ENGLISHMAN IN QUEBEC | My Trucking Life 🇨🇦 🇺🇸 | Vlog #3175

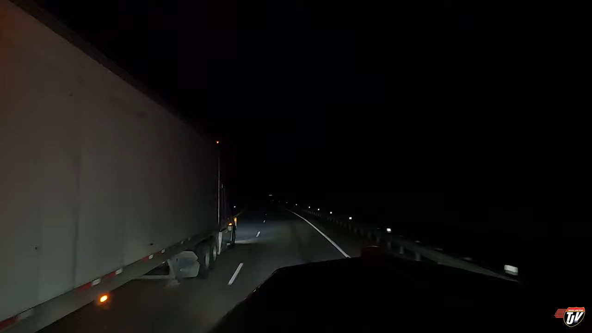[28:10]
Oh, there's a whole bunch of you back there. Oh, wow, you're tailgating me so close I couldn't even see y'all. And there's one more guy coming with his freaking high beams on. I'm gonna let him get past me for sure. Woo!